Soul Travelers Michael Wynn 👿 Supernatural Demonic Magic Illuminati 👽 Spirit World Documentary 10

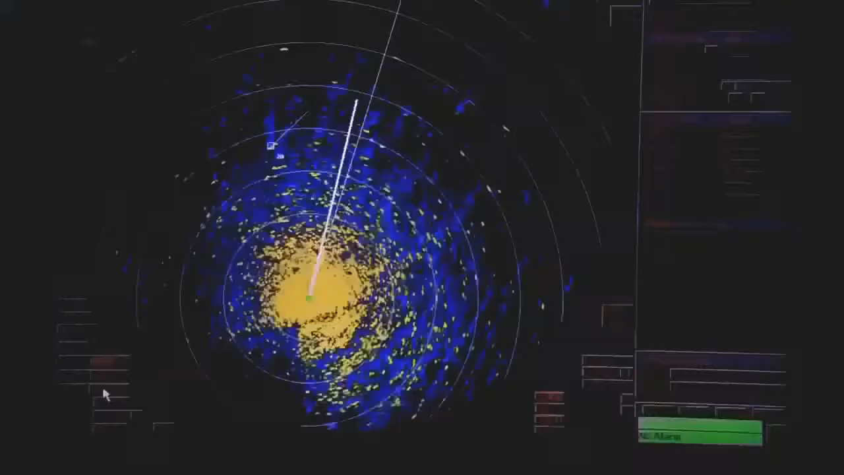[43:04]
The danger? There are times when the crew of the Atlanta are almost sailing blind.
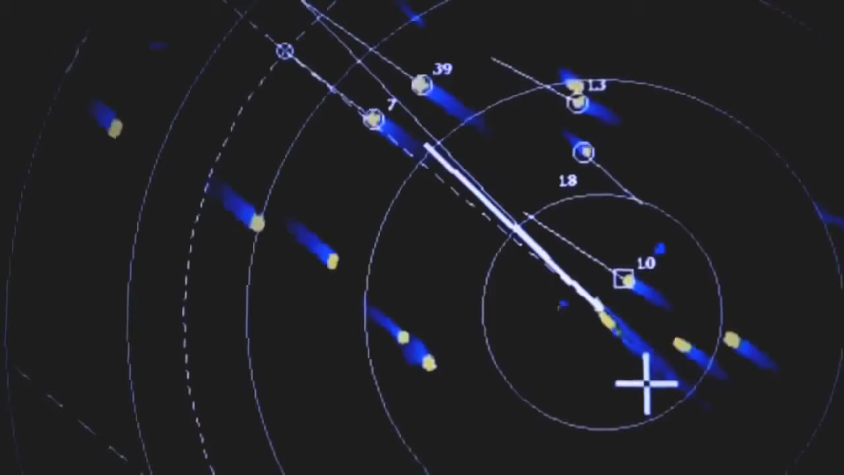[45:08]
When a vessel registers on the Atlanta's radar, it's identified by a number, and its direction and speed can be tracked by those watching from the bridge.
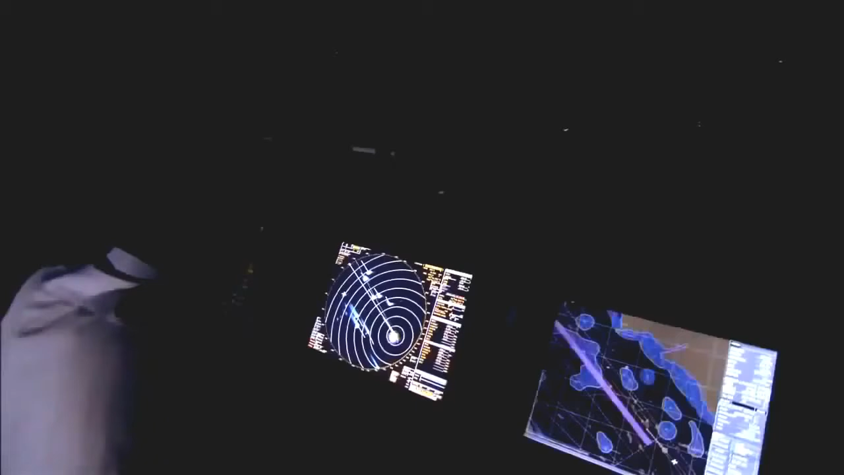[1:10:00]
Third mate, I've got two targets here.
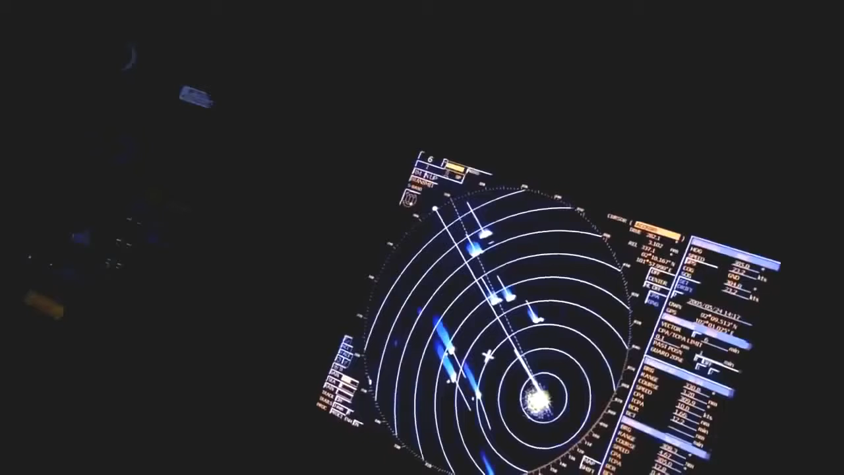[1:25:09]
It's another crucial piece of technology that helps a mega ship maneuver gracefully into a mega port.
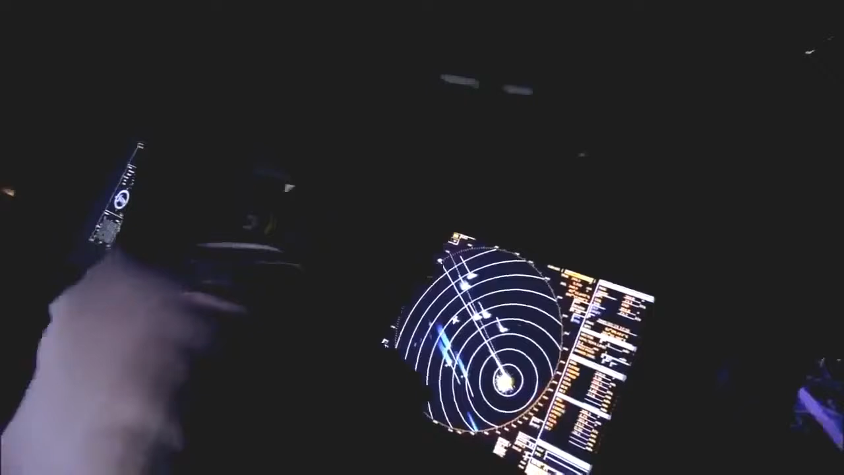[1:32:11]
Third mate, I've got 2 targets here. And these guys that come aboard, if they can get aboard, are ruthless. They'll kill for the US dollar.
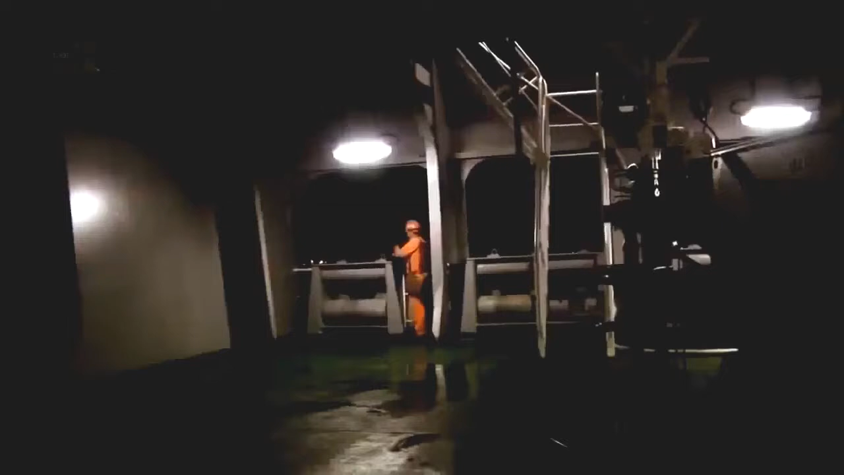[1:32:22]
Modern pirates don't wear eye patches and don't carry daggers between their teeth. Today, they carry machine guns,
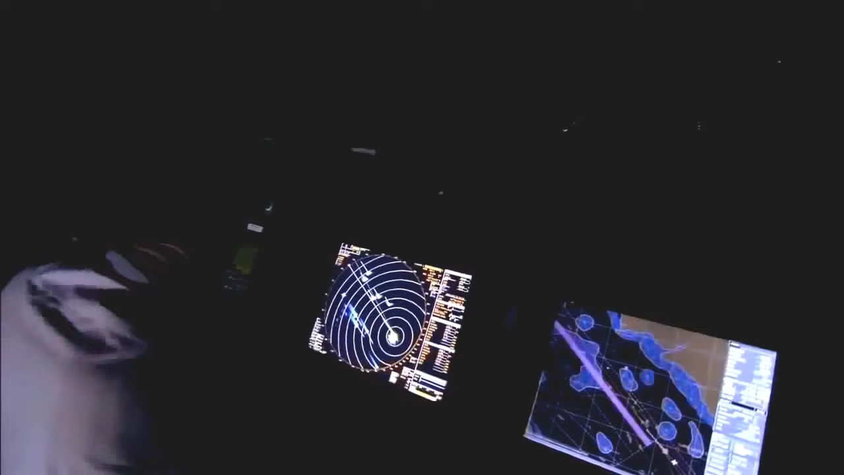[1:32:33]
AK-47s and M-16s, and travel in high-powered speedboats. 52, 3 miles. We're a soft target, we're easy.